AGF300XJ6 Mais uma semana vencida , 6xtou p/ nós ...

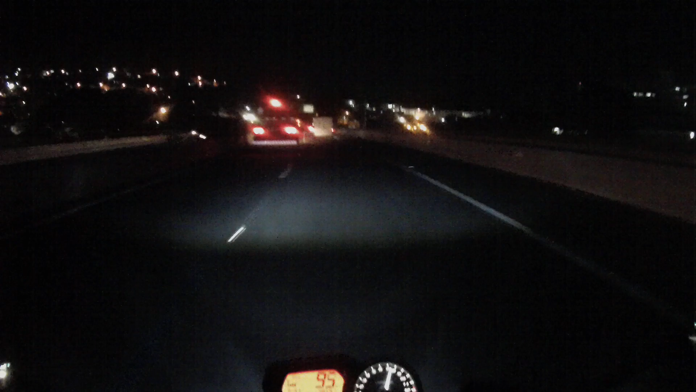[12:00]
Escureceu. Aí sim, hein? Vai ficar esperto com o carro que passar daqui, ó.
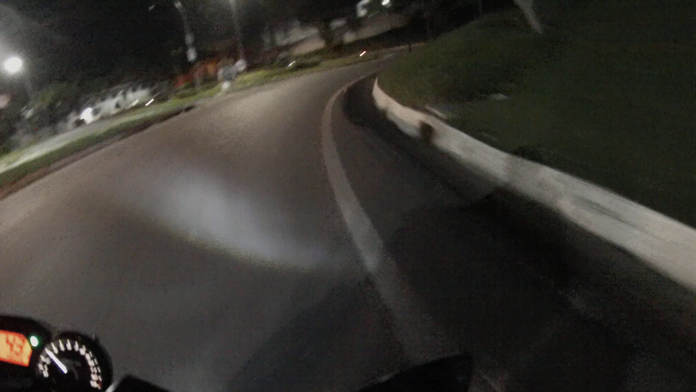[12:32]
Falou para vocês, até o próximo vídeo, um ótimo fim de semana a todos, com muita saúde, com muita paz. Bebam pouco para beber sempre, né?
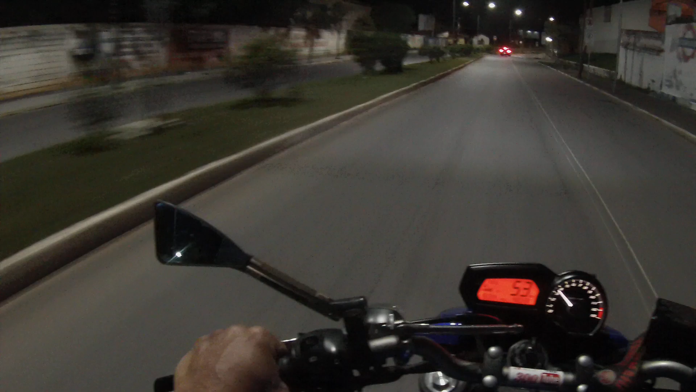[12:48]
E não bebam muito para viver pouco, senão, azeto pezito de la frango, ou azedo pezinho do frango, né?
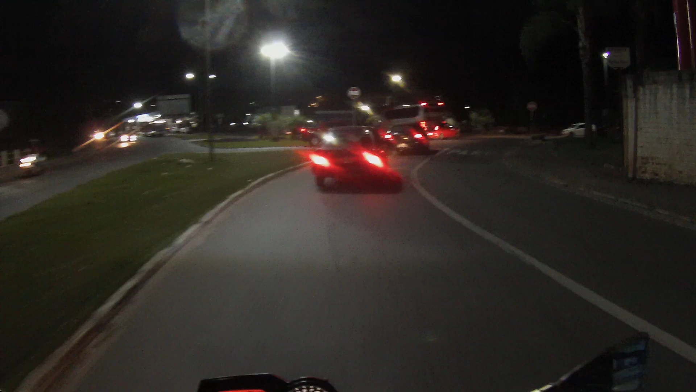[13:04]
Olha o escortinho, viu? Isso aí